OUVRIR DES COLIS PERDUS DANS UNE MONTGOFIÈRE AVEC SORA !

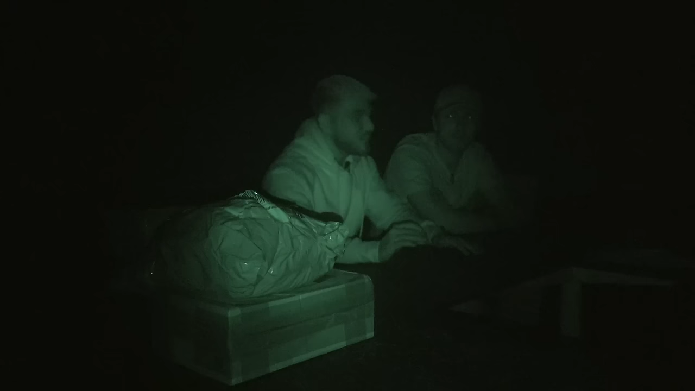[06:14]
Tous les deux on a quelques colis ok ? Ok ! On ouvre à tour de rôle ou au même temps on s'en fout ! Essaye de deviner ce que t'as ! Et après on va tout revérifier dans le jour ! Et on va voir qui a gagné ! Qui a essayé de trouver le plus d'objets !
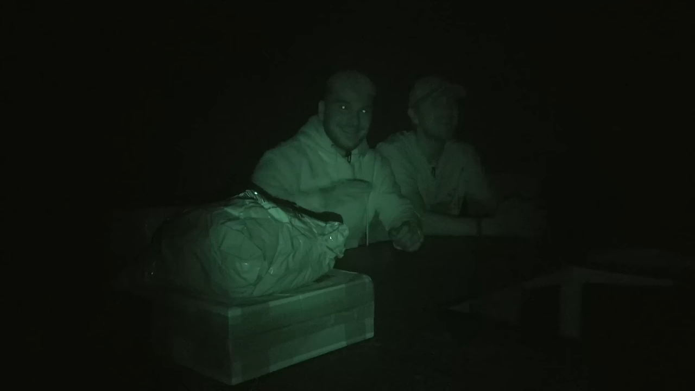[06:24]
Ok bah c'est parti ! Vas-y ! Je sais pas si les gens se rendent compte qu'on voit vraiment rien ! Wesh c'est quoi ça ? Qu'est-ce que c'est ? Là c'est long à ouvrir ! Moi il y en a deux ! Oh wesh ! Bah bah gros !
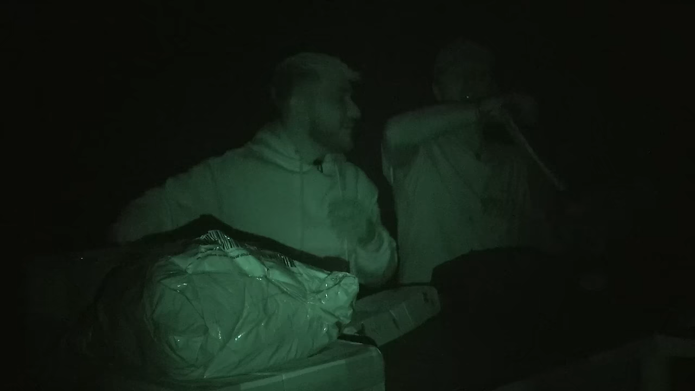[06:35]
Est-ce que je vois rien t'inquiète !
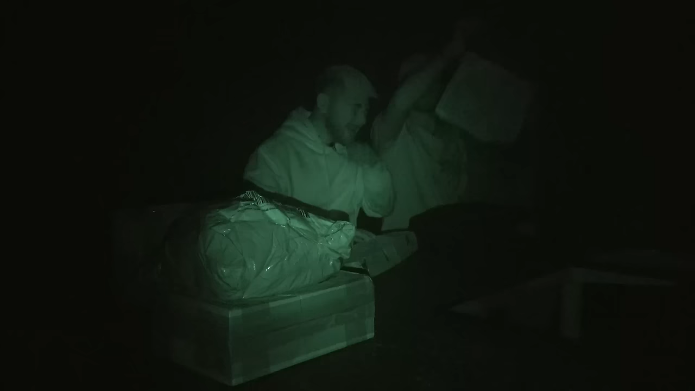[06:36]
Attends gros ! Qu'est-ce que c'est que ça mes gars ! Mais toi aussi c'est énorme ! Ouais ouais c'est énorme ! Attends mes gars mais qu'est-ce que c'est que ce truc !
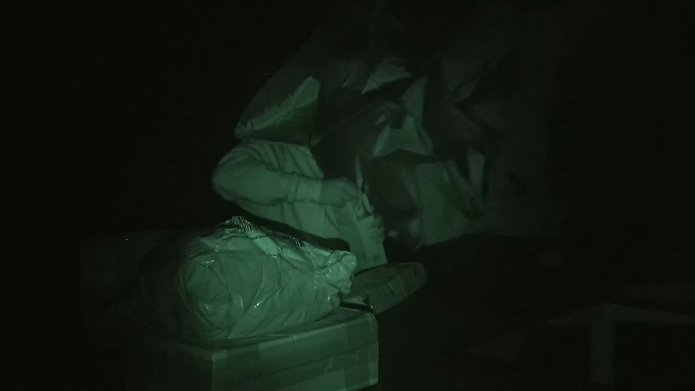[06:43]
Mais ouais gros c'est énorme ! Mais quoi c'est une piscine ! Mais c'est quoi ça ? Mais gars c'est quoi ? C'est un matelas gonflable tu crois ? Toi c'est un matelas gonflable ! Oh je crois que c'est le truc ! Je vais pas te dire ! Vas-y dis-moi !
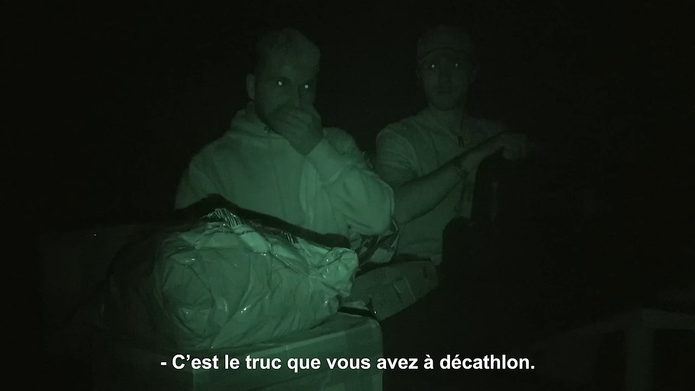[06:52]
C'est le truc que vous savez qu'il y a un décathlon ! Tu le mets de l'air et tu peux t'asseoir de dessus dedans ! Ecoute moi je dis que c'est un truc gonflable que tu mets sur la piscine genre pour t'asseoir ! C'est pour t'allonger ! Bah gros c'est exactement ce que je viens de dire ! Pas du tout gars ! Vraiment pas du tout !
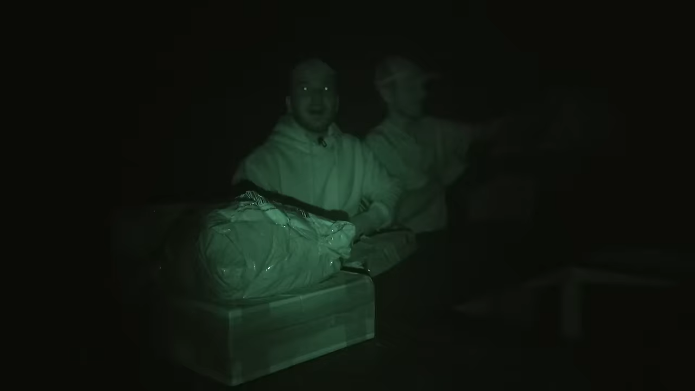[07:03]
Ah mais c'est ma bâche !
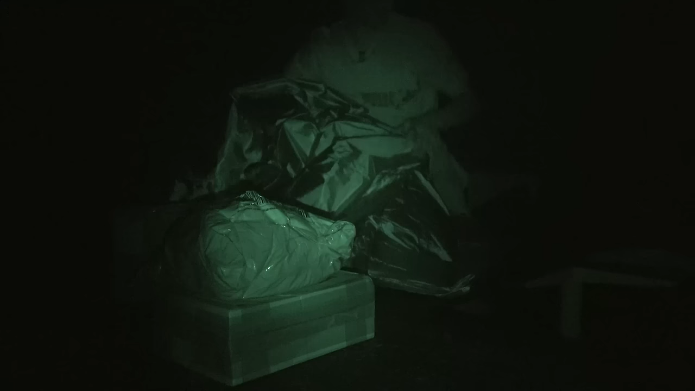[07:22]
Ah ouais ! Ah ça ! Mais gros c'est des bâches ! Ouais t'as raison ! Arrête ! Moi là j'ai ça ! Mais c'est quoi ce truc que j'ai dans mes mains ? Ah c'est bizarre !
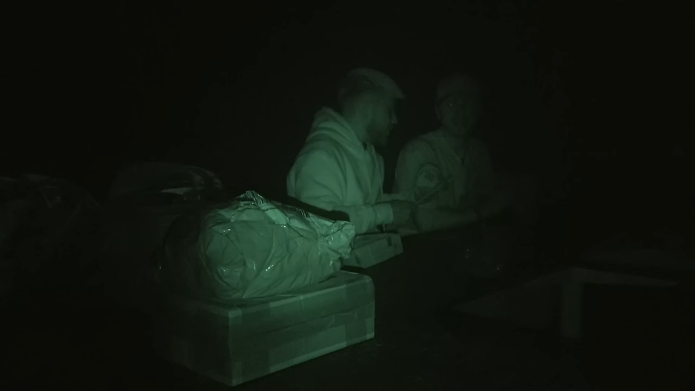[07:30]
Pourquoi dans une brosse y'a ça ? Tu m'expliques ça sert à quoi ça ? Tu fais un bruit bizarre !
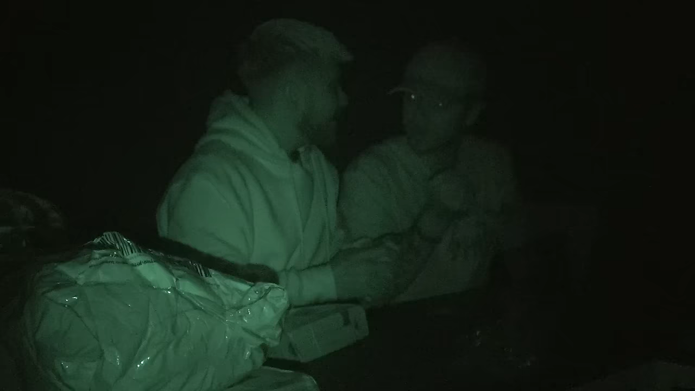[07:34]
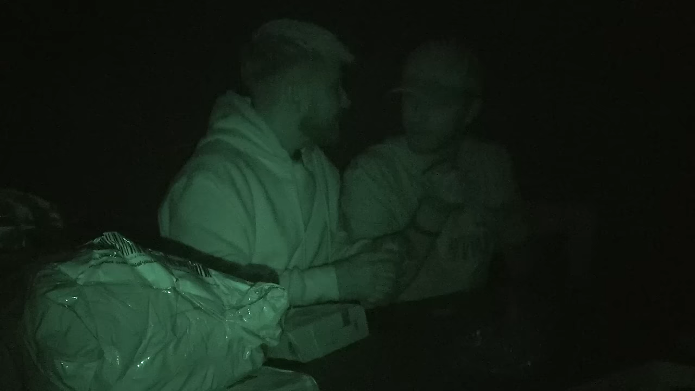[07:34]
Non pas du tout frère ! Moi je dis bah c'est une brosse ! C'est une brosse télescopique je pense !